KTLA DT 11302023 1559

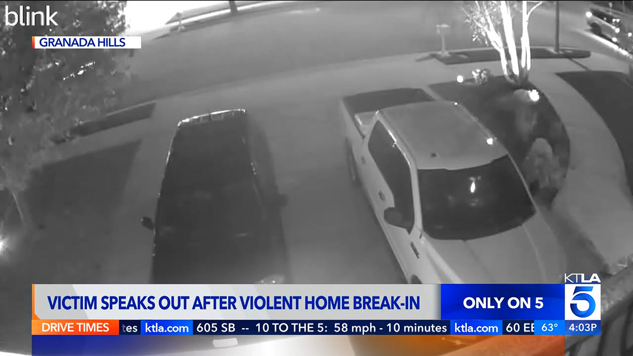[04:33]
This is surveillance video of that homeowner chasing four suspects who he says he caught inside his house last night as he returned home from shopping with his wife and their newborn baby.